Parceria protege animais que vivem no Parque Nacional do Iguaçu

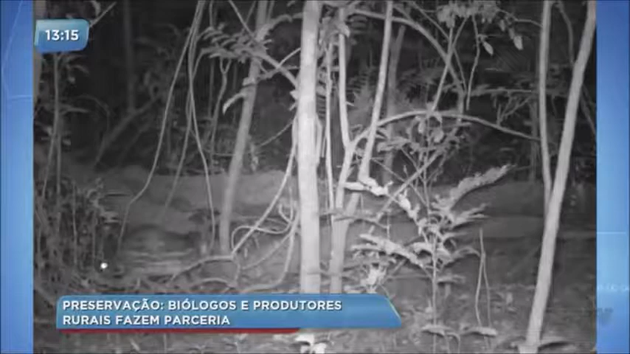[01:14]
As câmeras registraram movimento de cotias, tatu, coelho e até uma jaguatirica.
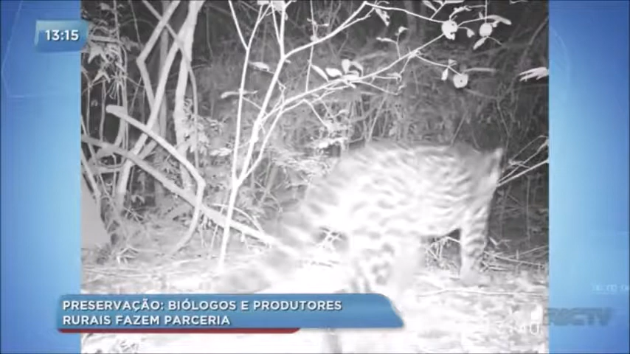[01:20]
A onça mesmo não foi vista. É interessante a gente observar isso.